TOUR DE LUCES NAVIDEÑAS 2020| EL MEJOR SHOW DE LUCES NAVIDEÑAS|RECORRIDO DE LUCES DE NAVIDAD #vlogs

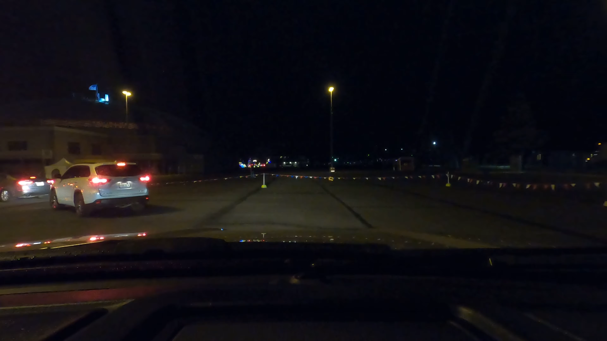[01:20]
Aquí al Sandón es donde se hace la feria cada año, pero como este año no hubo feria, no hubo nada por la pandemia. Si se fijan allá, mero lejos, derecho, se alcanzan a ver un poco de luces de Navidad. Hoy nos tocó suerte porque los otros fines de semana que se estuvo haciendo eso, había cola, sin exagerar, de unas 10, 20 cuadras para en tres o cuatro diferentes direcciones.
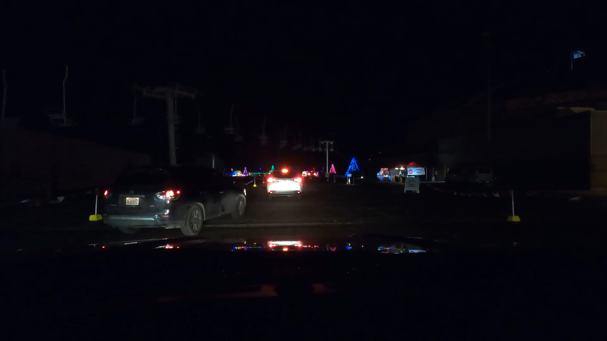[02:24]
Del estacionamiento al lugar donde nos dejan irnos individualmente, porque era una línea de dos carros todo el tiempo, en todo el estacionamiento. Hasta el lugar donde paga uno, hicimos más o menos 25 minutos y todavía no entramos.
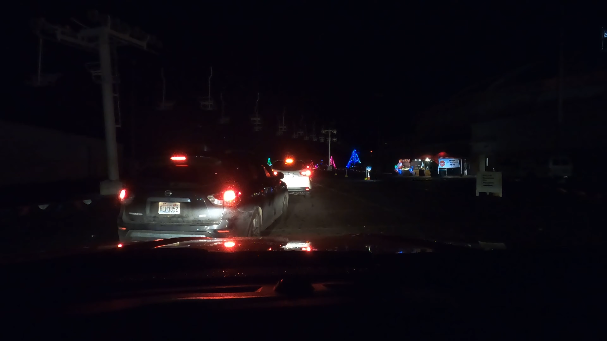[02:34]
Y si fijan, a mano izquierda tienen un proyector con una.